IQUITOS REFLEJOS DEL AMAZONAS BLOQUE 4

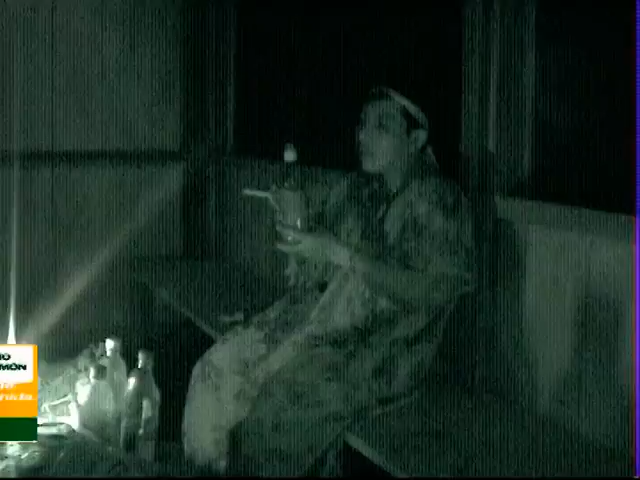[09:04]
Y estar soplando siempre, continuo con el mapacho, donde vamos a cocinar. Y entonces, la ayahuasca no se toma en cantidad. La ayahuasca se toma en un envase que se llama pate. Esta parte viene a ser fruto de un huingo. Y no se toma mucho, solamente es hasta cierta parte.
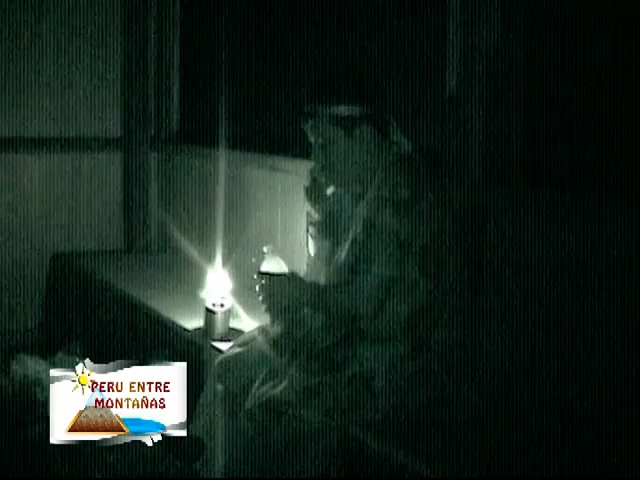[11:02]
Mezclado ya con la chacruna, una planta también con propiedades curativas y que es el componente exacto para que el ayahuasca tenga su verdadero efecto en la mente y el espíritu. Esta noche solo somos dos los que vamos a tomar el ayahuasca. Primero lo hará Raúl, guía de Amazon Rainforest Lodge,
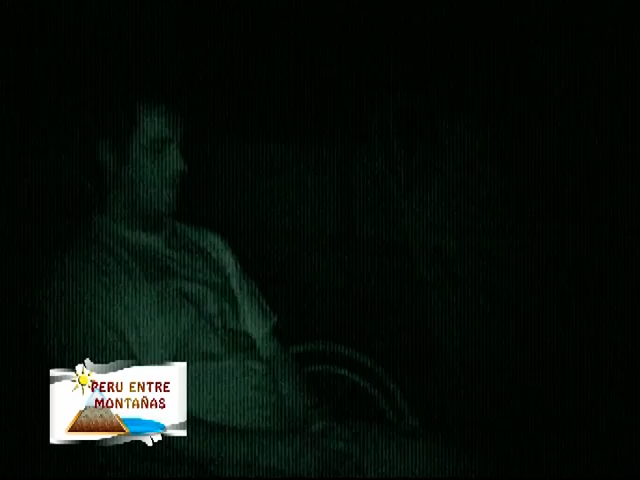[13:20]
De pronto todo empieza a girar a nuestro alrededor,
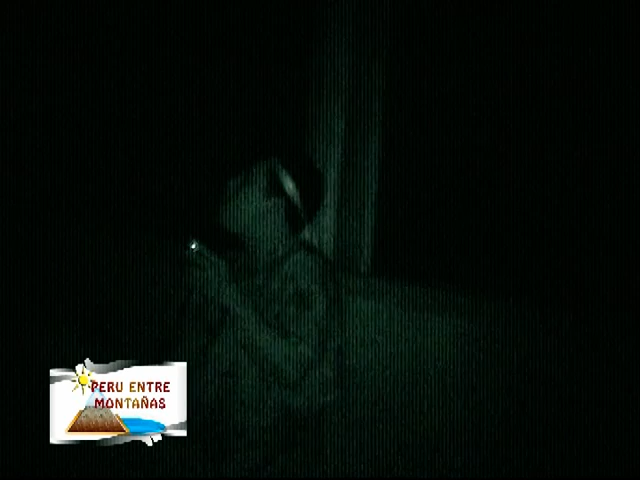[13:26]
mientras el cuerpo se va debilitando lentamente.
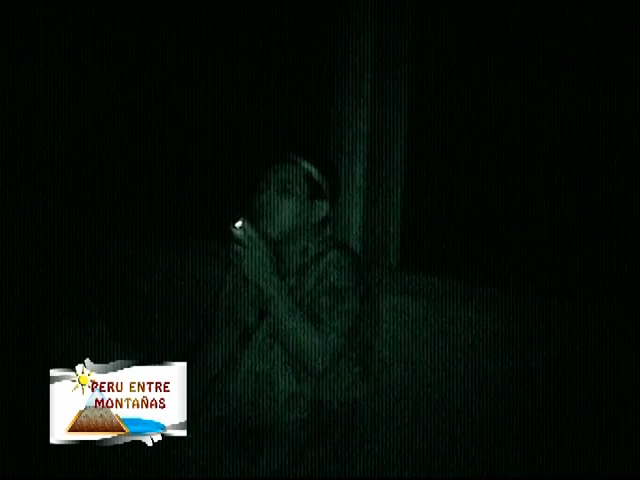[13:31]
Mientras tanto el maestro empieza a fumar mapacho y va ayudándonos a sentir la planta con un fuerte soplido cargado de mucha energía natural.